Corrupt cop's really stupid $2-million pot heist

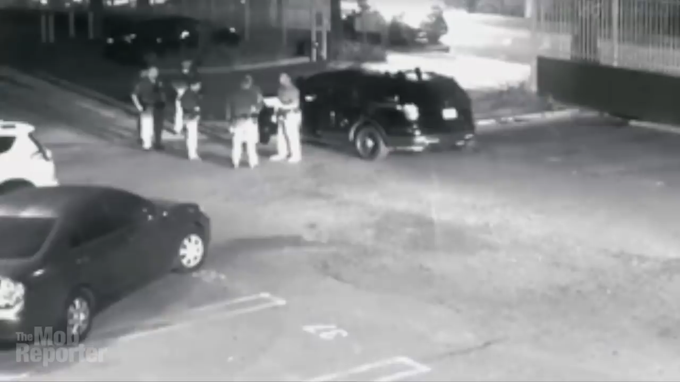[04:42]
Antrim told the cops he was with the sheriff's drug squad and was executing a legal search warrant.